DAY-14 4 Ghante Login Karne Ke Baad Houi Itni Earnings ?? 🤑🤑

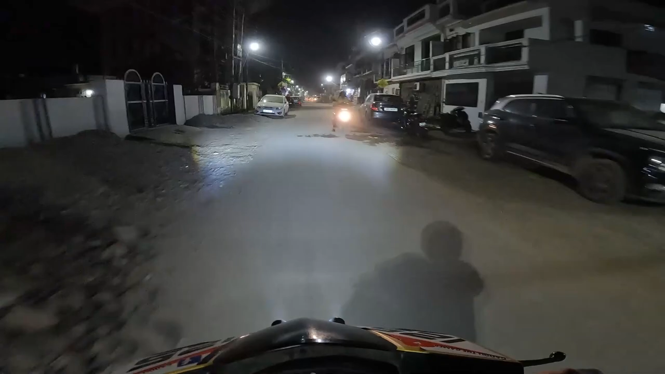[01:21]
देखा है ट्राफिक बहुत ज्यादा लाकव और इसना पूल से होते विए चाने का विचार था मेरा बट दूसरा अप्शन मुझे बहुत लंबा बड़ेग
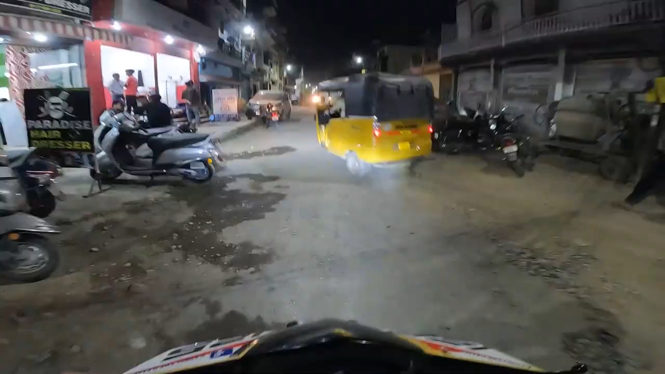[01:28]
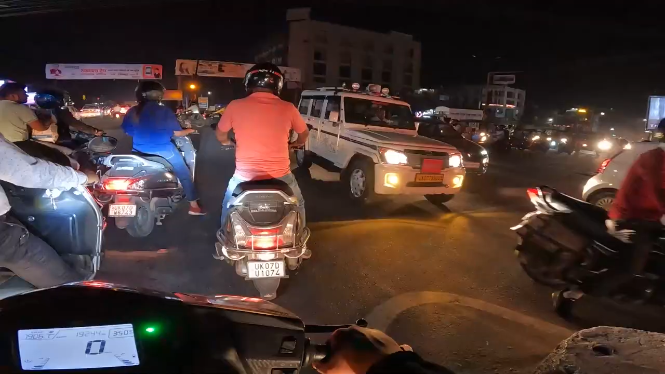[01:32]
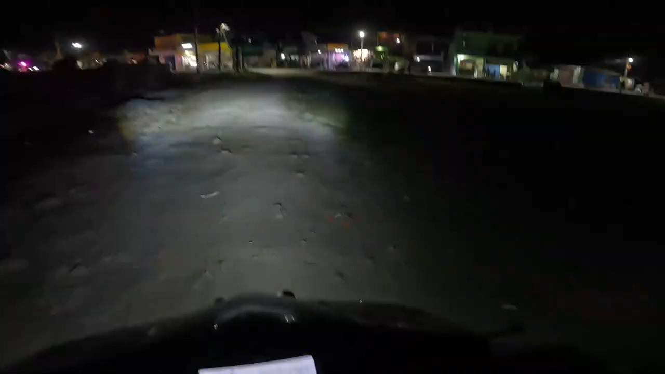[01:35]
लेकर आया है मेरको मैं नोकेशन पर पहुंच यह तरह किसे आया हूं ना में रोड चोड़के गूगल मैप मुझे यह लेकर आया बहँरेबार
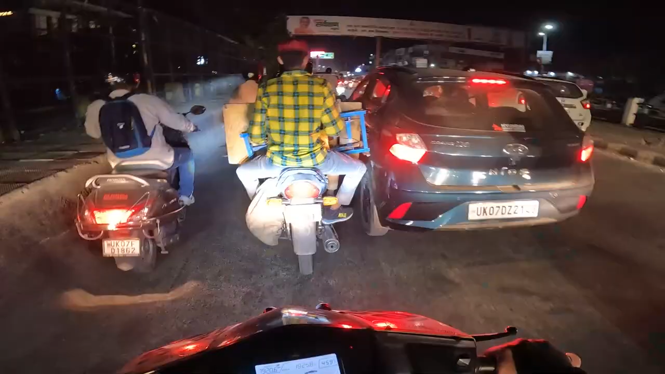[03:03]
भाई आज भी हुआ क्या आई है देहरा दून में रात के नौ बच है इतना
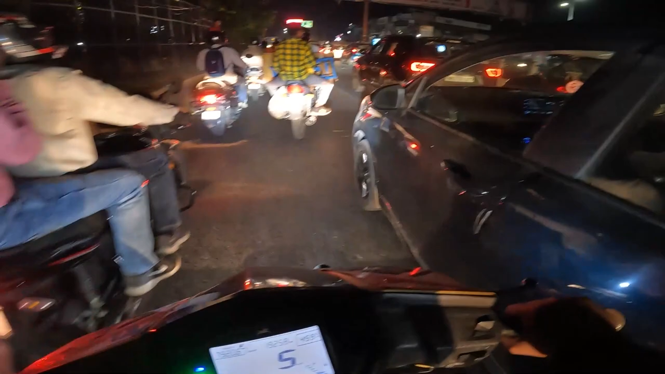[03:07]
ट्राफिक बापरे बाप जहां जाओ ट्राफिक उपर से शादियां बहुत है उस तो जी से बहुत ज़्याद़ ट्राफिक लग रहा है यार बहुत ज्यादा
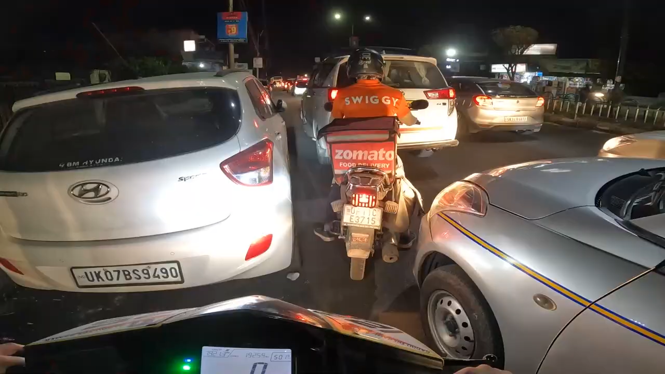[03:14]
कैस देख रो हैवी ट्रैफर स्विगी की शर्ट जुमेटो
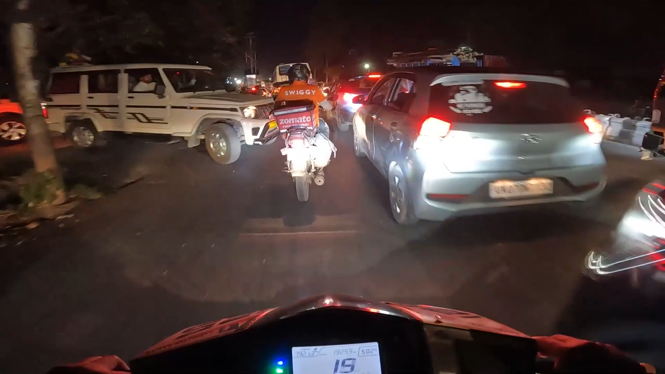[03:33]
चार आफ तो और जैसा क्या हो रहा हा जोतना जाम हो रखावई के
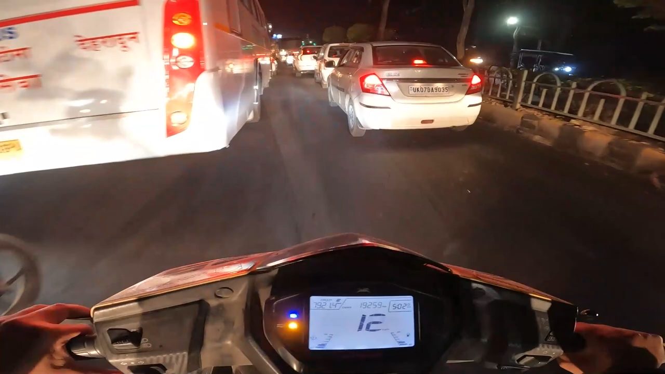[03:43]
लाल के
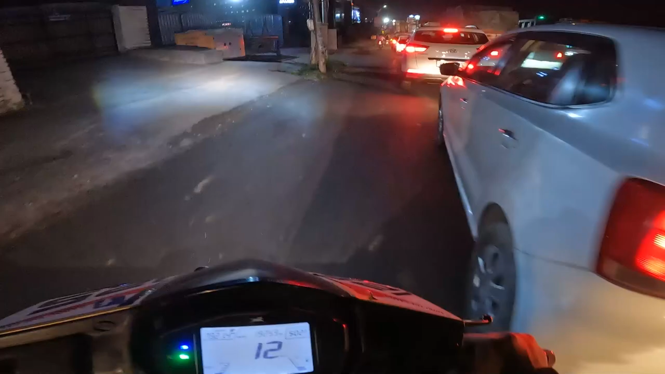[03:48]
तो हमार पार स्कूटी है फिर भी निकले जा रहे तो देखरो बॉइस और टेरी बहुंश किसी लिए इस पना पूल से जाम लगा पड़ा है रिस पना पूल से जोगी वाला तक और
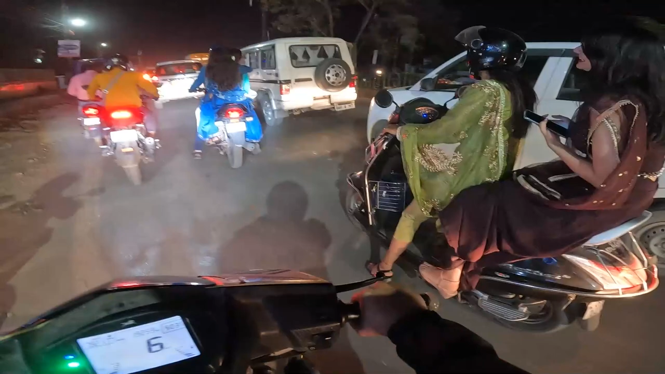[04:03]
तेरी भाइज किसी लिए पगलवरी लड़की ने जो मेका पूता हो ना पूछो मत भाई चेहरा पुरा सफेद हो रहा उसका तो गाइस मियावला चौक तो मैं पहुच गया खेर अब यहां